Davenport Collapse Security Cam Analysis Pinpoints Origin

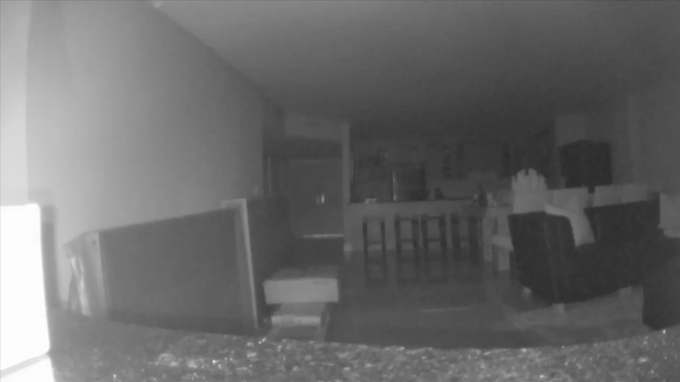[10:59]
Just like with the ring video that we had of the Champlain Towers collapse two years ago,
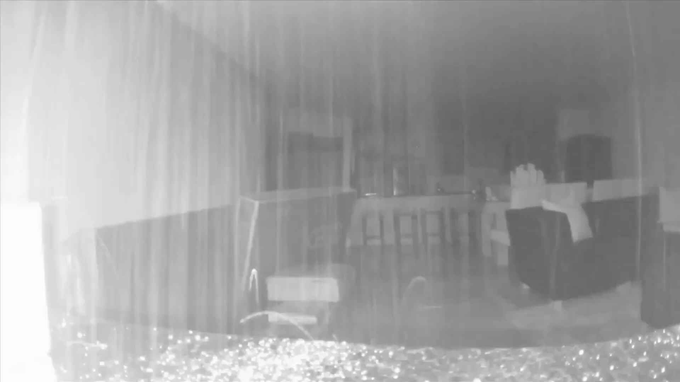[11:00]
as you can see here, you know, that gave us some insight as to what was going on inside the building. Well, this video was certainly very helpful because it really narrowed down as to where it started falling at.